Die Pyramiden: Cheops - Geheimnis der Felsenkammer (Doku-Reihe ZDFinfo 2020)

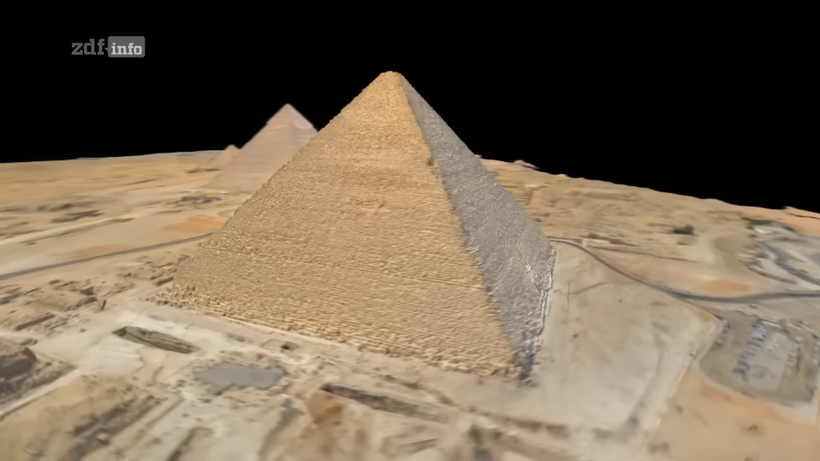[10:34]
Dieses Modell hilft uns, Geheimnisse zu lüften.
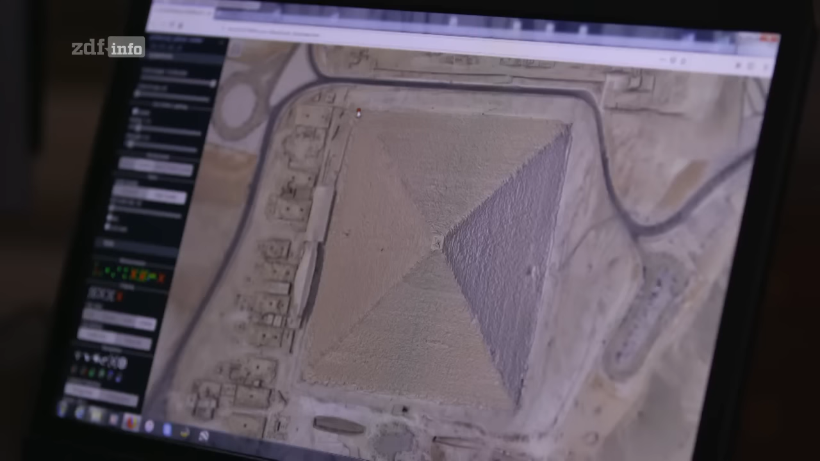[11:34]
Messen wir die Diagonale der Pyramide. Sie hat ungefähr 313 Meter.
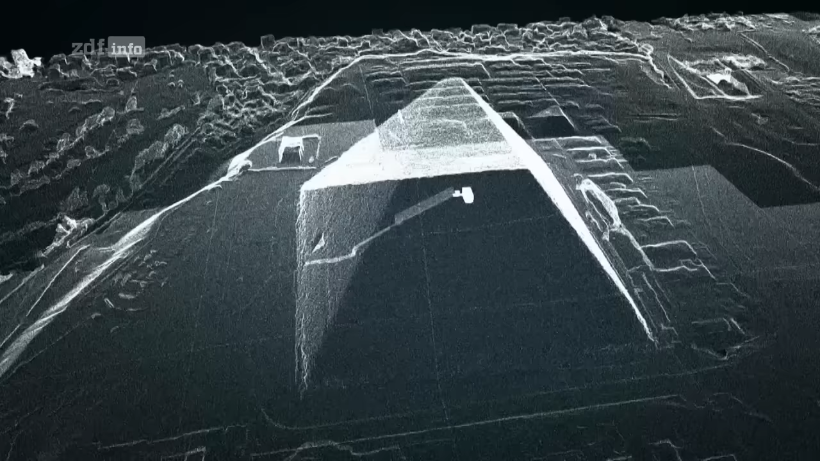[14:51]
Auf diesen durchsichtigen Bildern erkennt man die Basis der Chiobs-Pyramide, die fast 53.000 Quadratmeter groß ist.
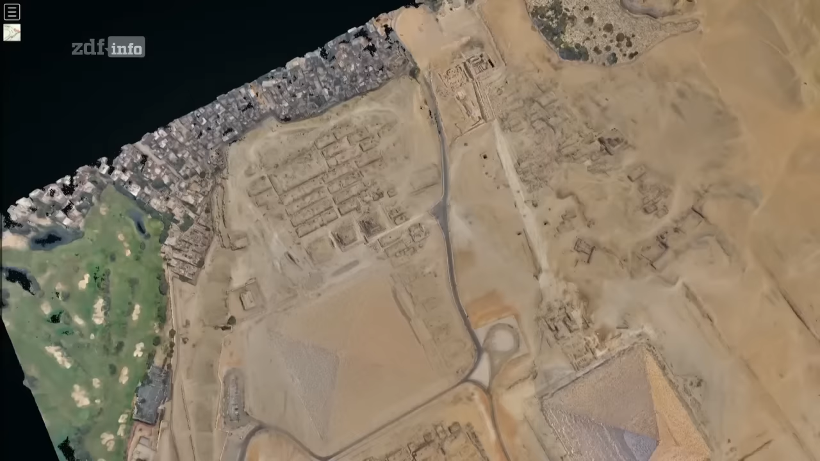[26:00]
Aber von oben sieht man genau, dass es sich um eine Baurampe handelt.
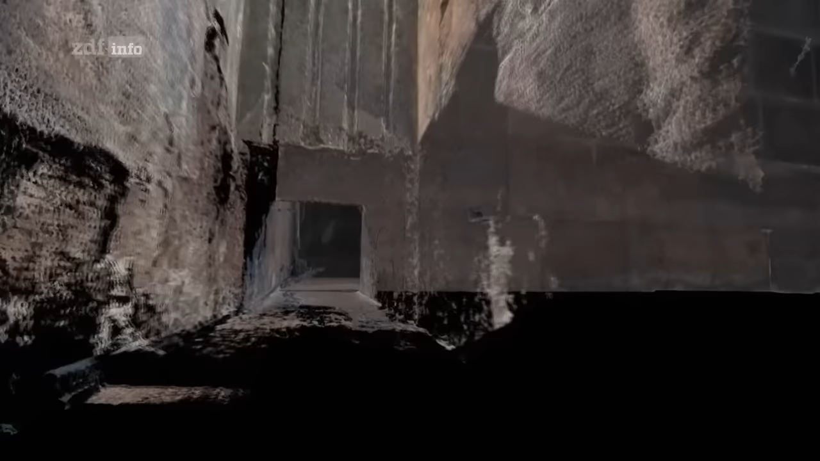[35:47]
100 Meter vor der Kammer, an der Stelle, an der sich die beiden Hauptgänge kreuzen.
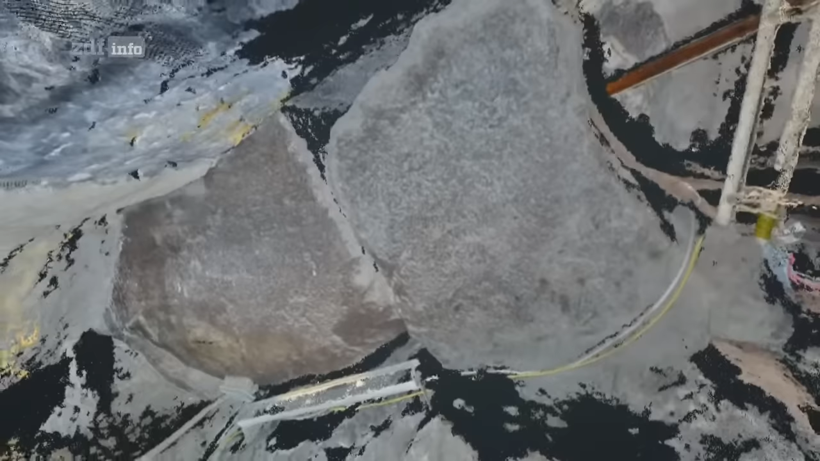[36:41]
Vor etwa viereinhalbtausend Jahren versperren diese Steine den Gang zur Königskammer.
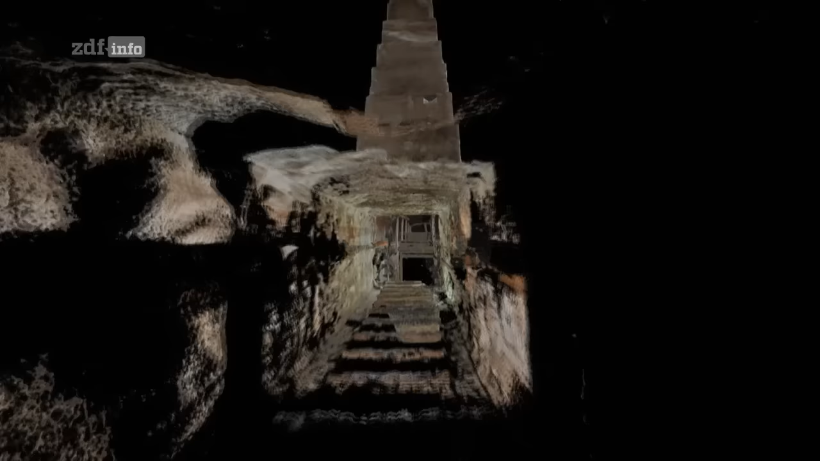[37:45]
Die Granitblöcke mussten durch die große Galerie passen.
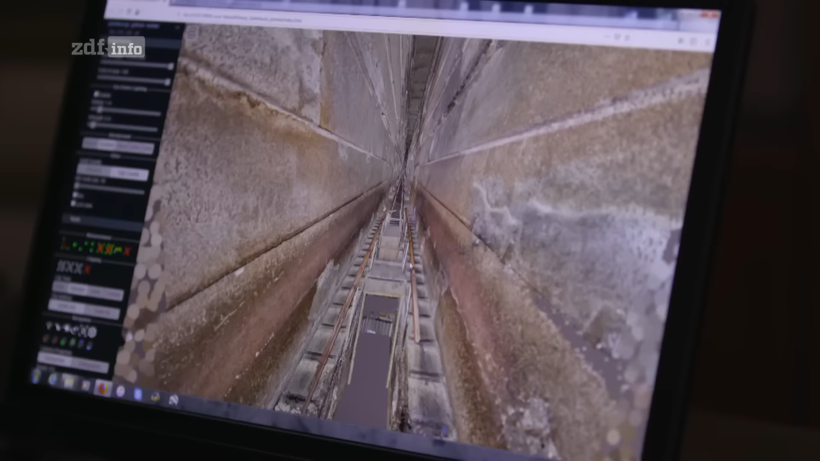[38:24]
Dank der Fotogrammetrie kann man die Konstruktionsweise besser nachvollziehen.